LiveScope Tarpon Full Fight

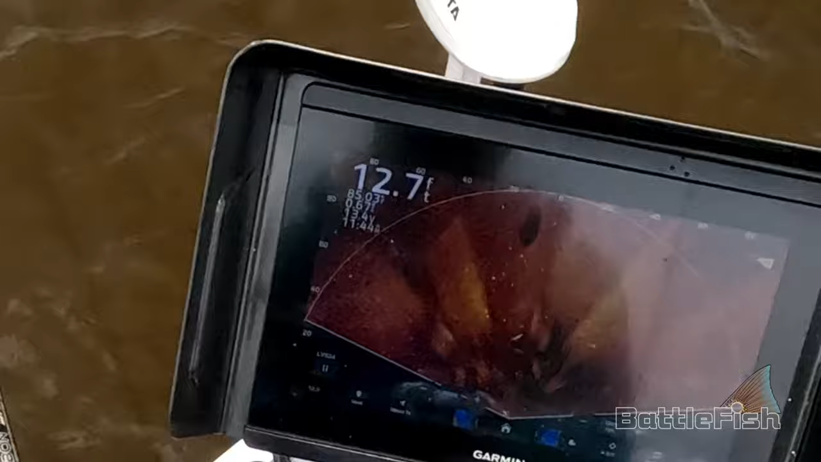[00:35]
On screen: depth 12.7 ft
Yeah, he's coming up to the surface too.
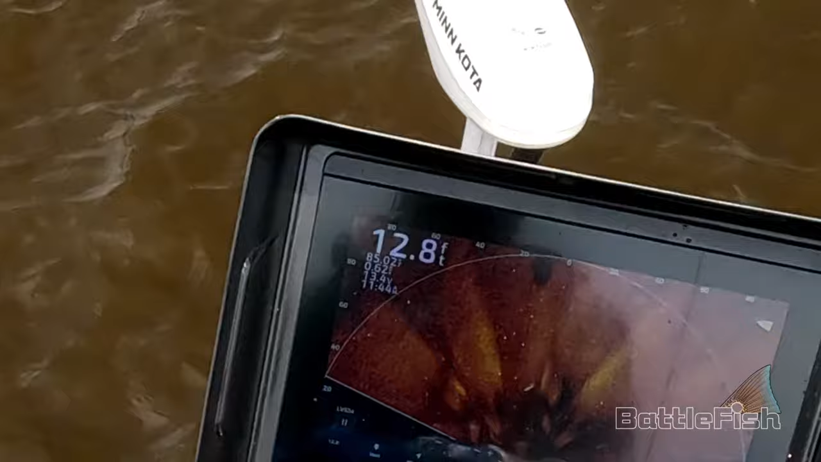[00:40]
On screen: depth 12.8 ft
See how the shadow gets further and further away?